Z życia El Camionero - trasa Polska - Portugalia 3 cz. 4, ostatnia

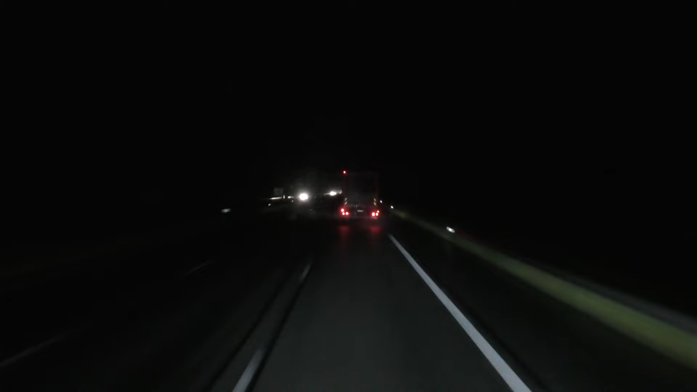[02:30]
Daffik po prostu sunie, jak jacht po gładkim jeziorze przy lekkim wietrze. Cichutko nawet. No, kurczę. Szkoda, że jeszcze tylko 87 kilometrów, czyli godzinka jazdy i bardzo... Bordeaux. Tak? Ostrzeżenie o fotoradarze. Sprzęt ostrzegający o fotoradarach we Francji jest nielegalny. I nawet zagrożony karą do 4000 euro.
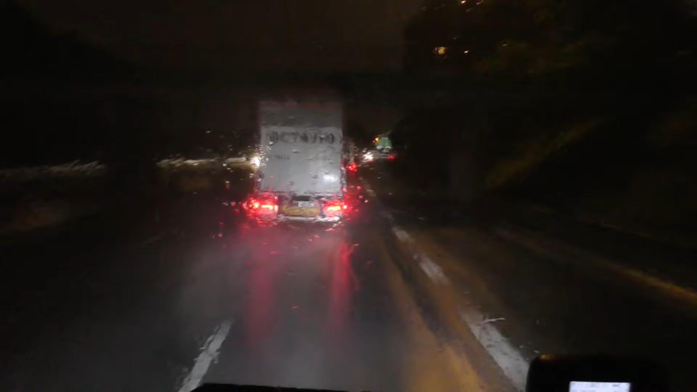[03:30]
Nie jest bezpiecznie. Bordeaux. Przede mną dwa razy Hiszpan-Piszpan. Ale trzeba się ich trzymać. Oni wiedzą, jak jechać, gdzie zwalniać i tak dalej. Tyle, że leje, a ja nie jestem aż takim dobrym kierowcą, jak oni, więc jestem przerażony. No, ale zobaczymy. Aaaa! Ciasno, kurde mi, może północ prawie.
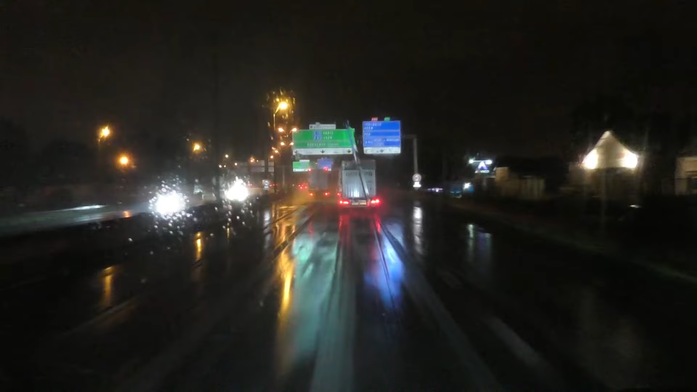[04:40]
Pierwszy z mostów. Oczywiście rzeki nie widać.
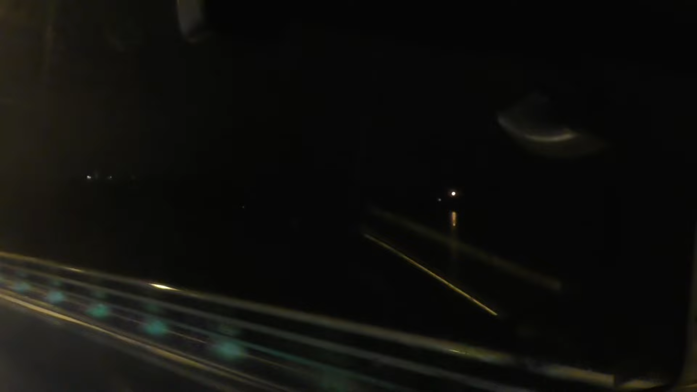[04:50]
O, znowu mi się włączył na tryb ECO.
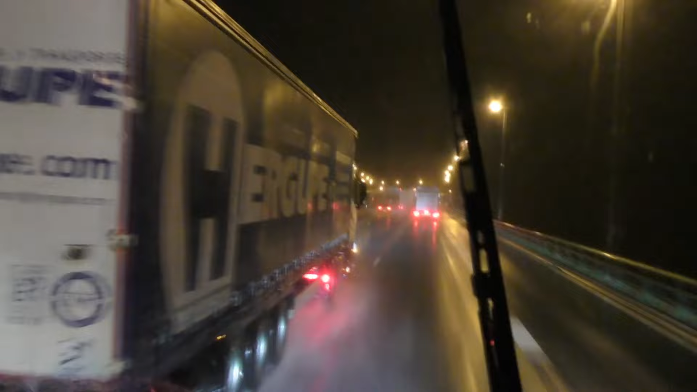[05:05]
Zgadnijcie, skąd ten koleś. Przekroczyłeś ten swój?
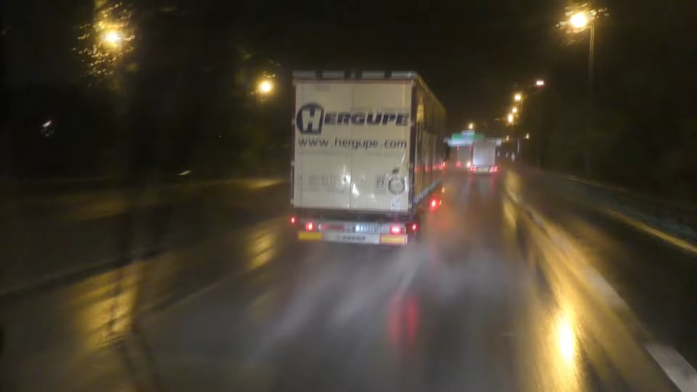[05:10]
Tak, po podwójnej tablicy rejestracyjnej można poznać. Hiszpan-Piszpan, kolejny. Niech. Druga z rzek. Kurde, nawet... Nie wiem, czy jest przypływ, czy odpływ. Tylko ciemność widzę. I deszcz.
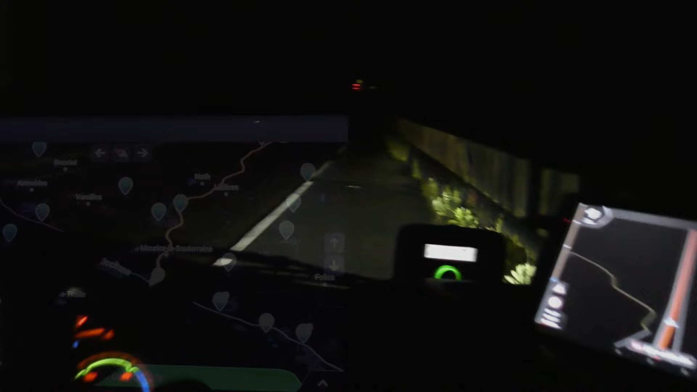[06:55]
Czekam na... Aż ten gość przejedzie, brat rycerz i ruszam.
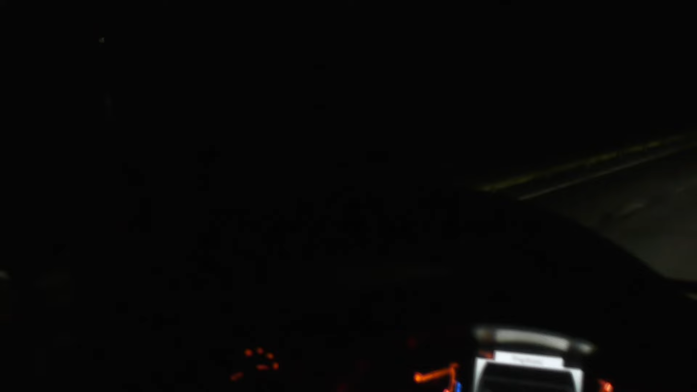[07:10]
Dzięki, bracie rycerzu, za osłonę, którą mi dałeś. No i... Kurczę... Mokro, ślisko. Więc w tych... Na landówce będzie powolutku 80 najwyżej. I szczęścia, bracie rycerzu. Szerokości, przyczepności.